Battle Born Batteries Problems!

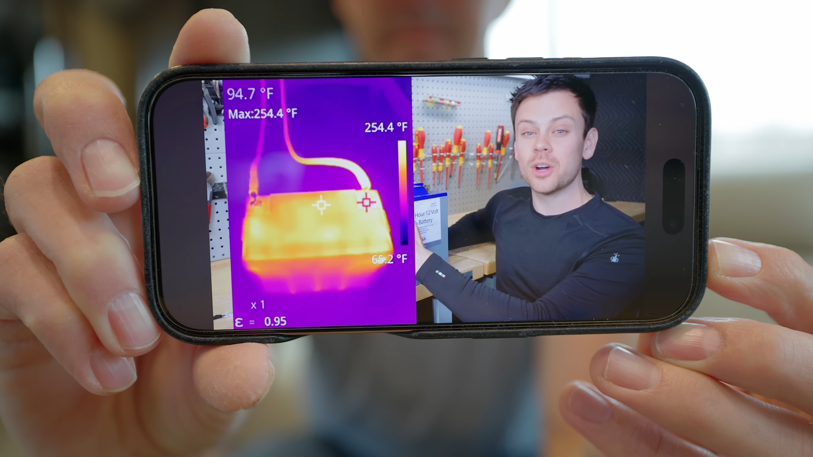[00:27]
On screen: spot 94.7°F, max 254.4°F, scale top 254.4°F
But the problem that Battleborn is facing right now is there's reports of people out there having excessive heat on the positive battery terminal. But we're going to break this down.
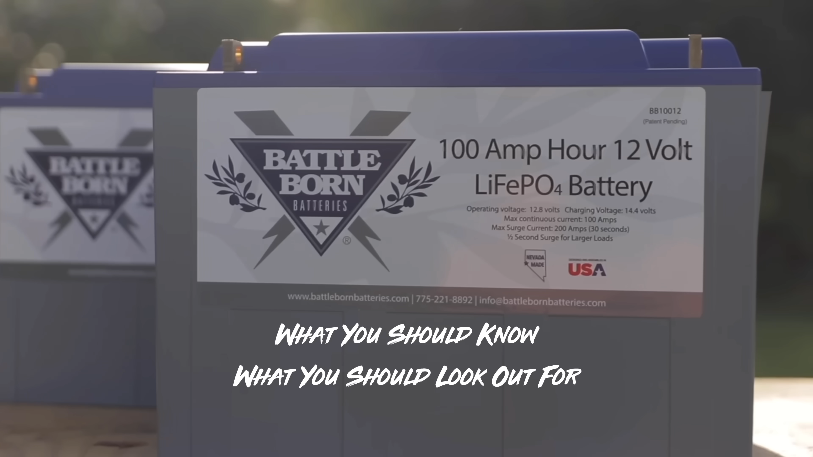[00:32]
We're going to break this down into what you should know and what you should look out for. So now this problem for Battleborn bubbled to the surface when Will Prowse
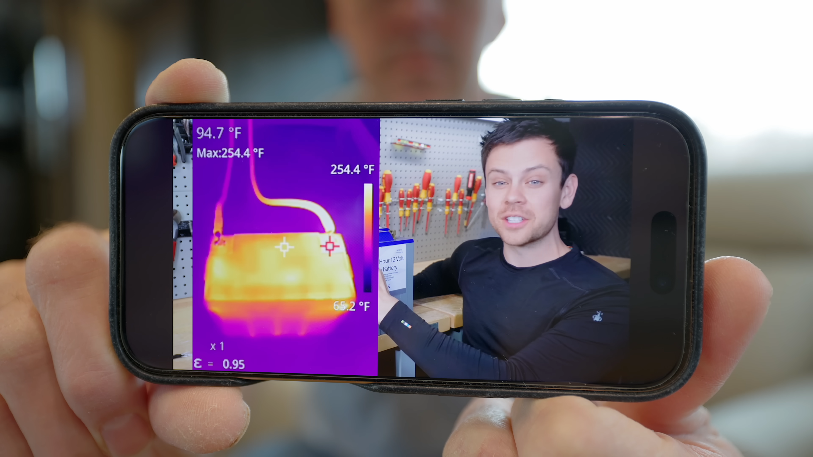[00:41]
On screen: spot 94.7°F, max 254.4°F, scale top 254.4°F
was testing a used battery and opened it up to show a problem where that terminal was overheating.
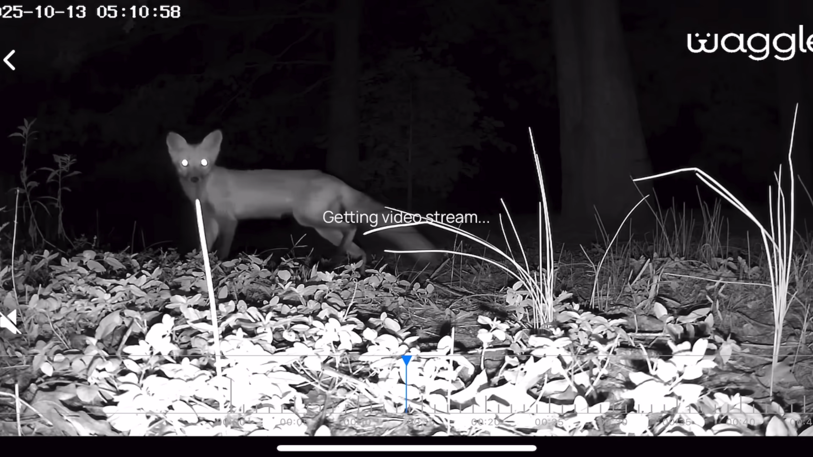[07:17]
I was testing it outdoors and got to see some interesting animals running around the outside of the RV.
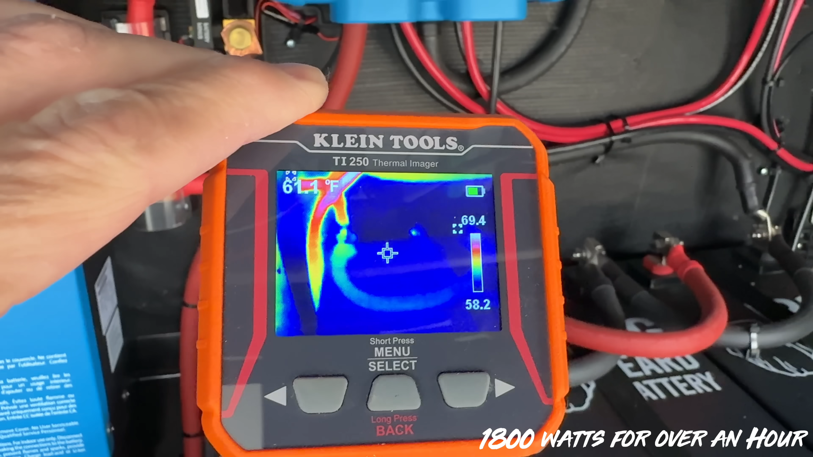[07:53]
It's nice that these thermal cameras are a lot cheaper now because it gives you that visual of what you can look for and what you can zone in on.